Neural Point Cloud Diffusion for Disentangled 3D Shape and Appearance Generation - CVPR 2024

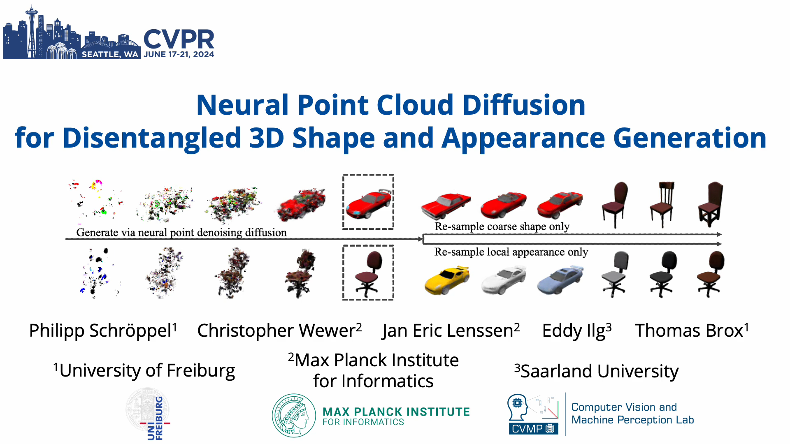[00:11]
We present Neural Point Cloud Diffusion for Disentangled 3D Shape and Appearance Generation, a novel 3D diffusion approach which stands out by operating on a neural point cloud representation that enables disentangled generation of shape and appearance. The diffusion model learns the distribution over the 3D shape and appearance of objects.
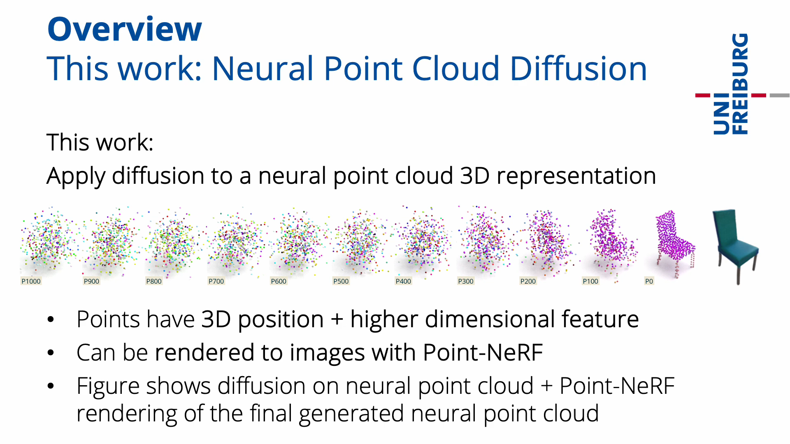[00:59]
It can be rendered to images with a point nerf formulation. The figure shows the diffusion process on this representation, and the point nerf rendering of the final generated neural point cloud. The neural point cloud representation disentangles 3D shape and appearance, as the point positions represent the coarse shape, and the point features represent the local shape and appearance of the object. This allows to sample from the shape and appearance distributions separately. As shown in the figure, this can be used to resample only the coarse shape or only the local appearance of an object.
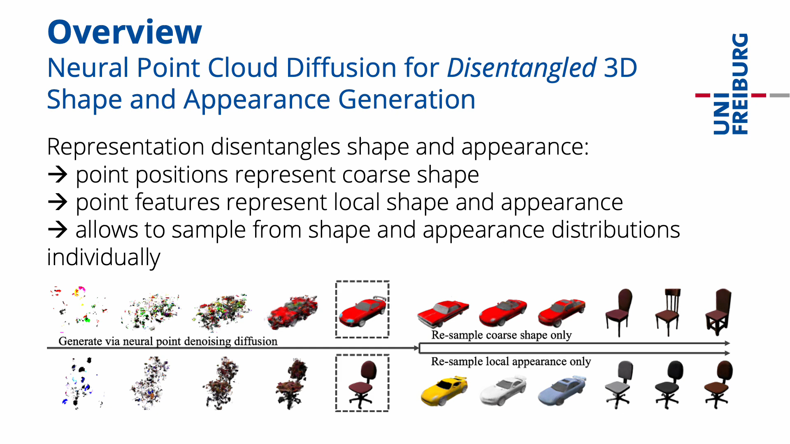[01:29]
To be more specific, the 3D shape and appearance of an object is represented by M neural points. Each neural point has a 3D position and a D-dimensional feature.
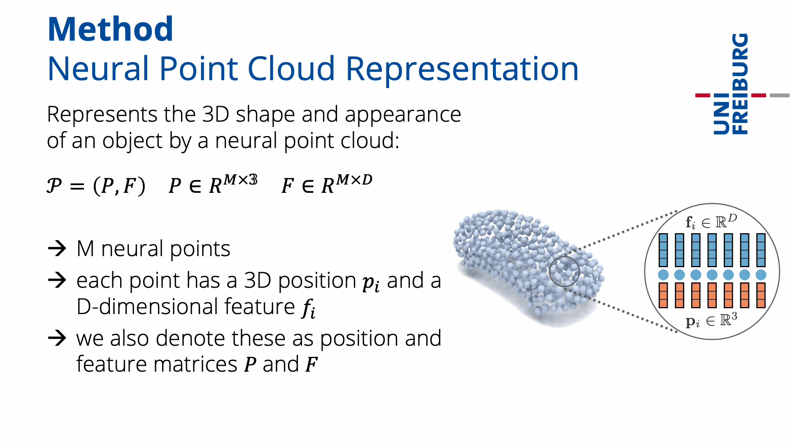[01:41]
We denote the positions and features of all points as matrices P and F. A neural point cloud can be rendered to images from arbitrary viewpoints with a point nerf formulation.